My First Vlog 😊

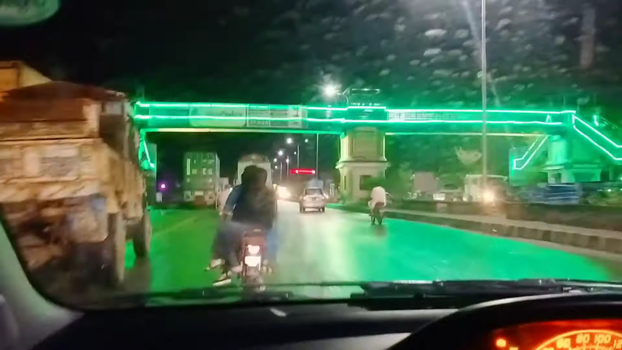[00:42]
अभी करंगी रोड हम चड़ चुके हैं और अभी आगे का रस्ता जो है वो कट्टो कट दिखाएंगे